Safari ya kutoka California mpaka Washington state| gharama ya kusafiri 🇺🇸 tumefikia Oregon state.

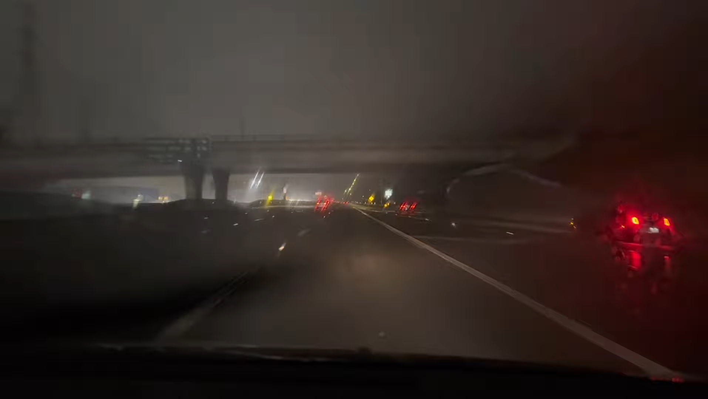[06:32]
Na utaona magari everywhere kwa sababu watu wameamka, wanaanza ku chase money. Hiyo ni America, America dream, you have to chase it. Kwa hiyo watu hawana muda wa kulala. Mona, hizi tupo katika freeway na mvua inanyesha kama unavyoona. Mona, naleta ukungu kidogo.
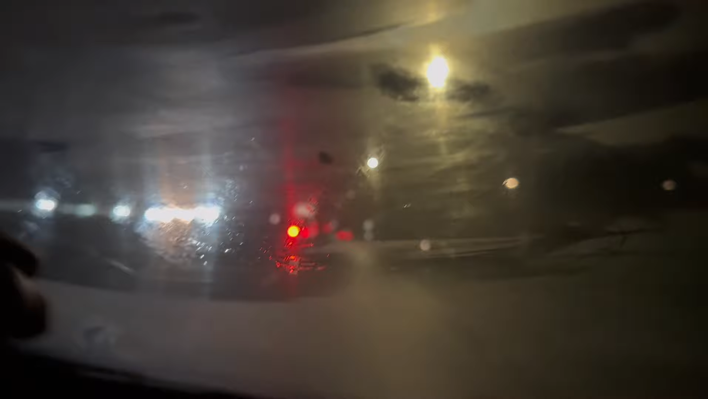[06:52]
Mona, mvua inanyesha, naleta ukungu. Pia naendesha katika kijiza kidogo. But we will make it. Hope that. So, yeah. Mona hiyo foleni jamani.
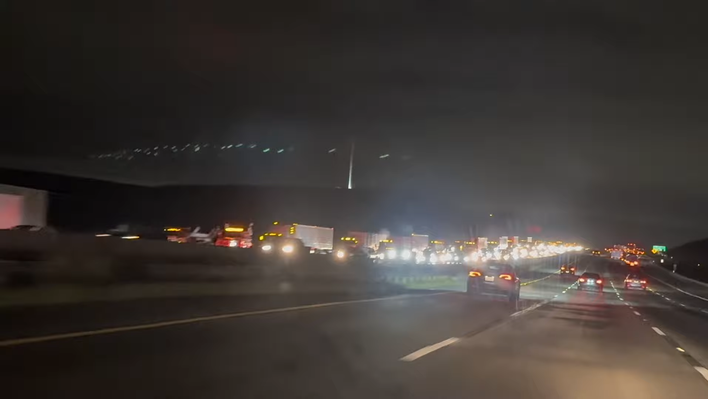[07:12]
Hiyo ni Marekani. Mona hizo taa, hizo ni magari za watu ambao wanaenda kazini sasa hivi asubuhi. Ni magari mengi, na hiyo ndio shida ya Marekani kuishi miji mikubwa. Kwa maana ukiwasikia watu wengine wanakuambia ni bora uende kuishi miji midogo au uende kuishi state ambazo sio kama California, sio kama New York, sio kama angalia hii ni chaos. This is like oh my god.
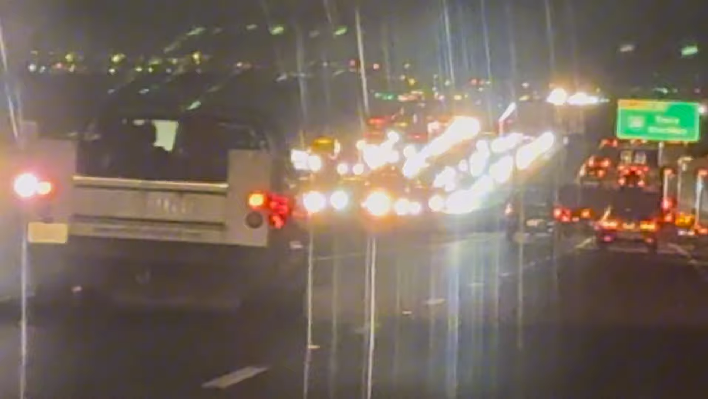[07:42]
Na kuna watu wanatakiwa waende kazini kila siku. Kaa kwenye foleni kila siku asubuhi, sasa hivi saa 12 asubuhi kwenda kazini. Angalia hii foleni. This is no, this is stressful life. Mona, kila siku na deal na hiyo kitu. Hiyo ni too much. Hiyo ni too much. Kwa sisi tunaenda zetu, wakati watu wanaenda zao kutafuta utonge lao, kutafuta dola zao, sisi zetu tunaenda zetu vacation.
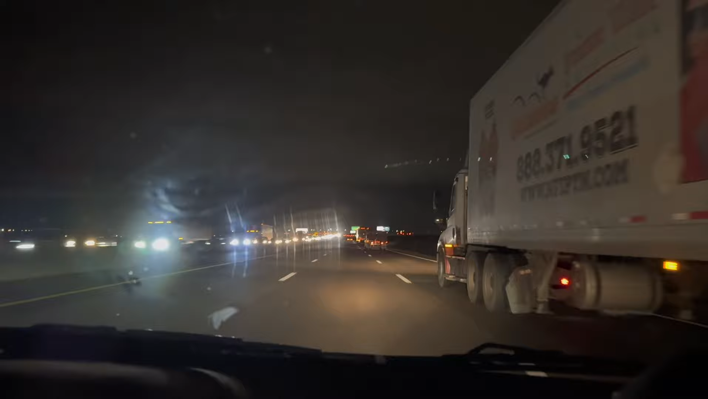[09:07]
Bado hakujapambazuka. Bado tunaendelea na safari. Tupo highway. This is highway 5, right? Freeway 5. Yeah, this is the freeway 5. Freeway 5, California still, San Jose. Let's go, baby. Kumekucha, tunaingia Sacramento.